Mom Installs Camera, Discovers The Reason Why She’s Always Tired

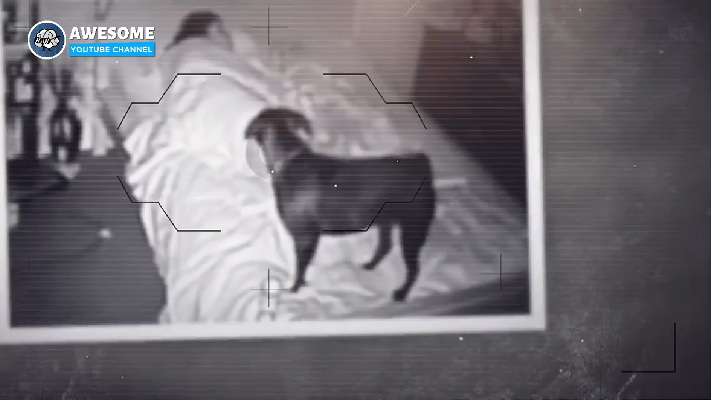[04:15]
Between the chaos of her children entering her room, her dog followed.